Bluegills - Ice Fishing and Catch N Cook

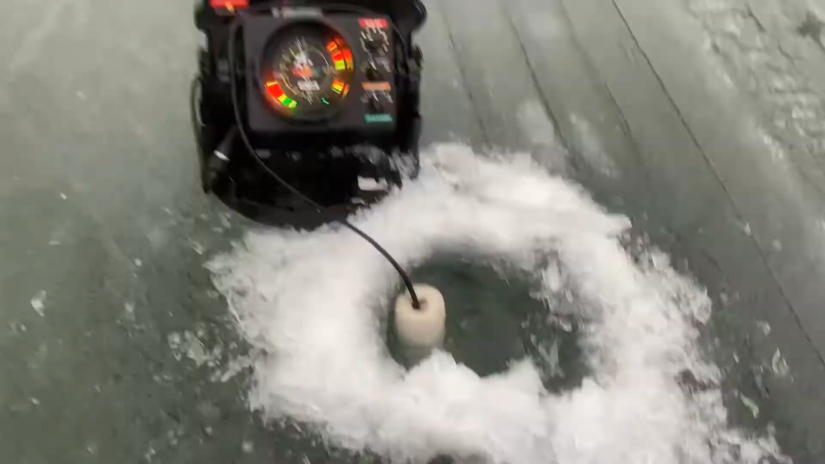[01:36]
Marking. I got one coming right up on me.
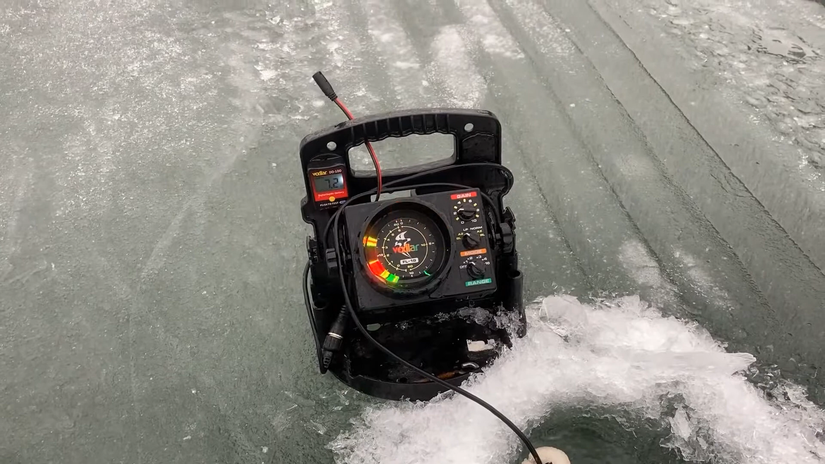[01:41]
Oh, oh, come on. Come on. Do I got him?
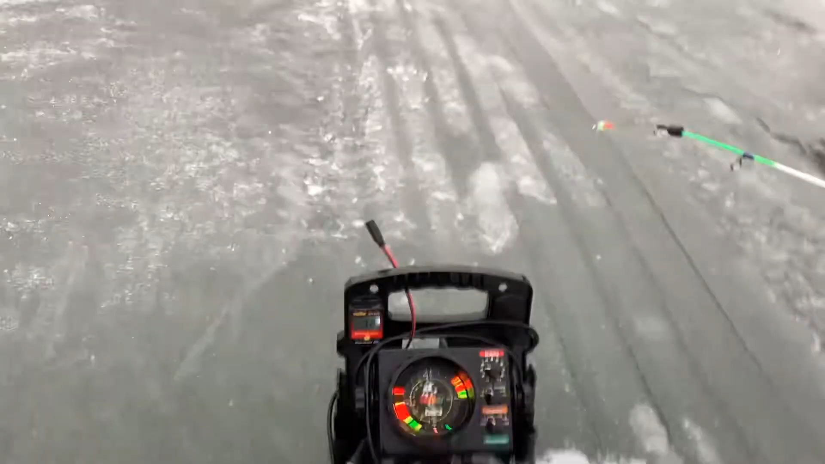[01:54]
This fish is, I think this is a bigger one because he's lazy.
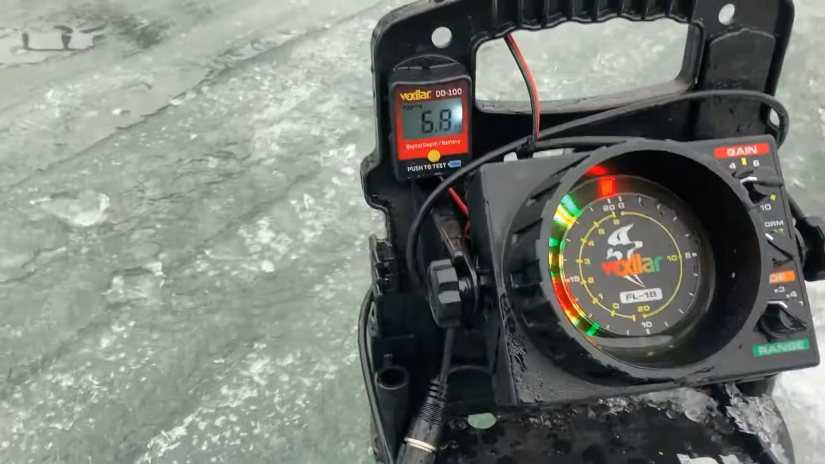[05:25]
I don't want to come bite. See that?
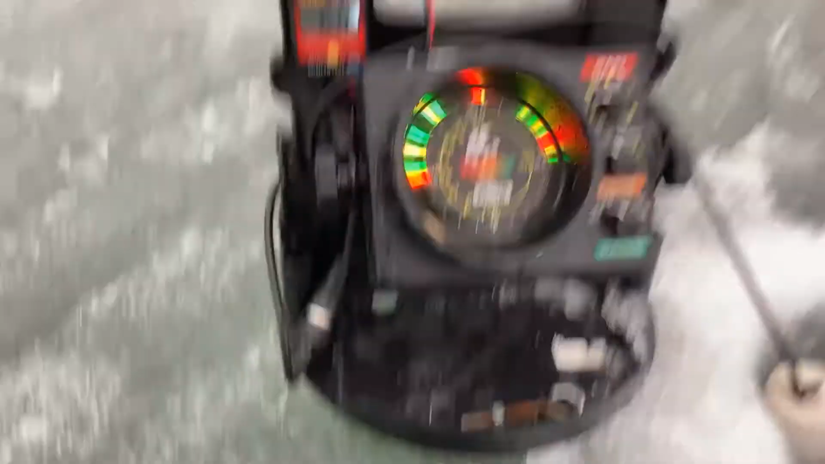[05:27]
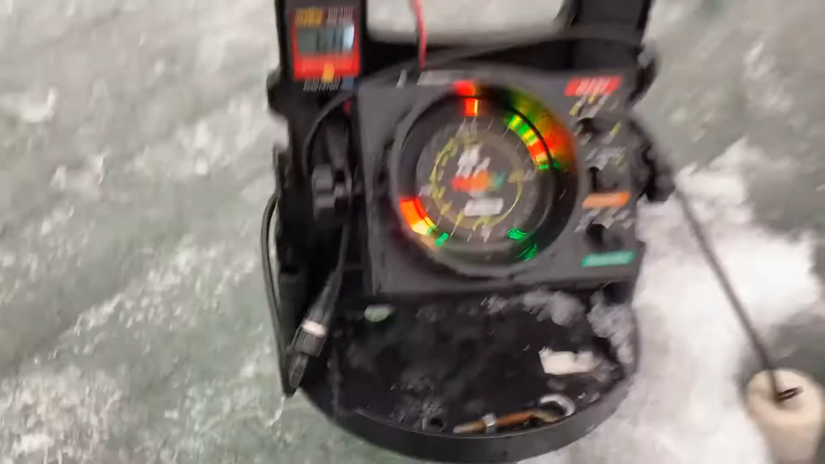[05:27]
There's one right up next to me. They're not flying this time. That one's coming up. And then if I go up like this... I just drilled this hole.